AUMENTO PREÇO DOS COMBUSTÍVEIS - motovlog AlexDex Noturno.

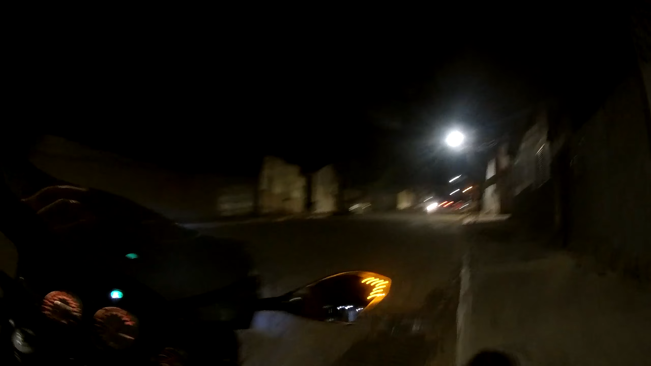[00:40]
Mais uma vez, preço da gasolina subindo, doidão.
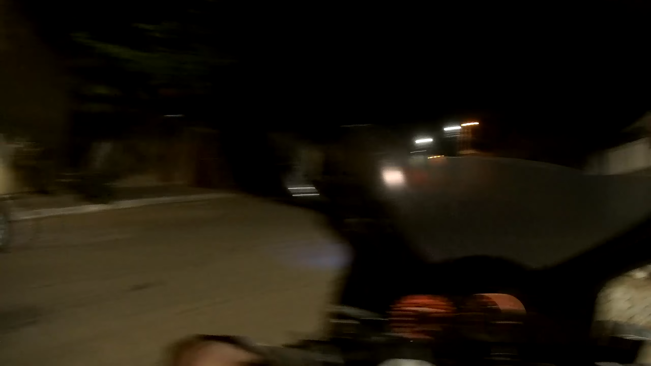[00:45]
Tá piscando, tá gravando. Vamos com o Alex Dex.
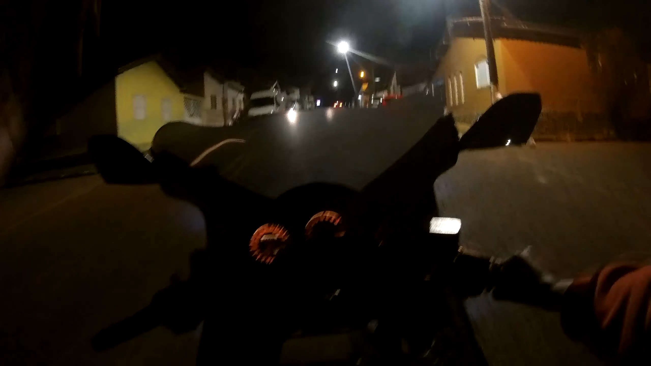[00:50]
Essa câmera aqui, infelizmente, não é tão boa para pegar imagens no claro.
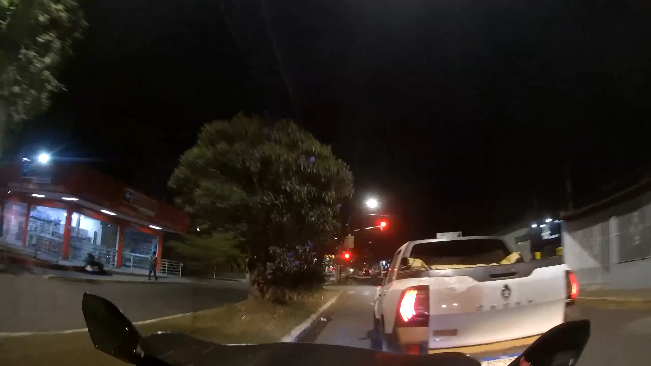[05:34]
Ó o cara, mano, não parou no semáforo não.